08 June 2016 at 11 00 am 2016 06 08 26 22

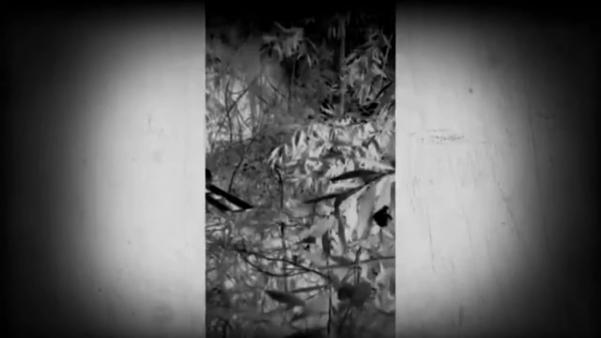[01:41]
Okay, look what I almost ran into. I know it's going to come up on the camera. That's not a spider. That's a monster. Holy shit. He's huge. I just smacked right into this fucking web. I'm just trying to stop shaking.